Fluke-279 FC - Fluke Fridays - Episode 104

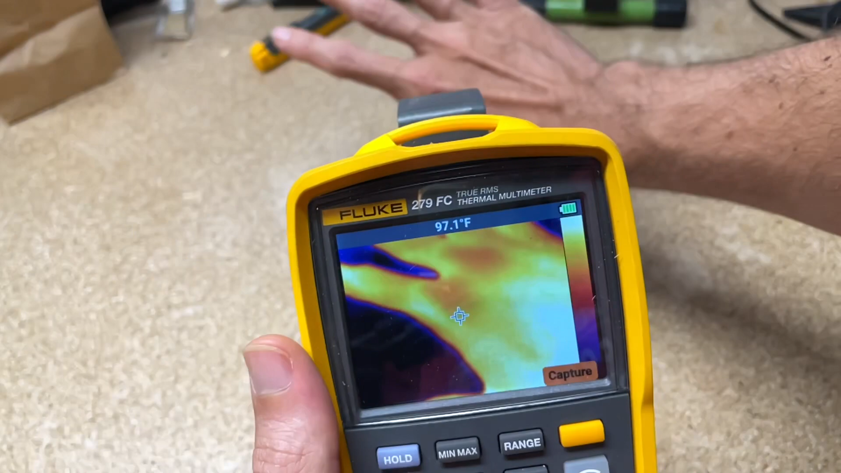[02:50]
On screen: spot 97.1°F
It's only going to give you the temperature reading and the middle screen, the middle of the screen. And you can mess with emissivity, capture the images, and so on and so forth. Okay. Hit save. You can change the brightness of the screen, min max setup.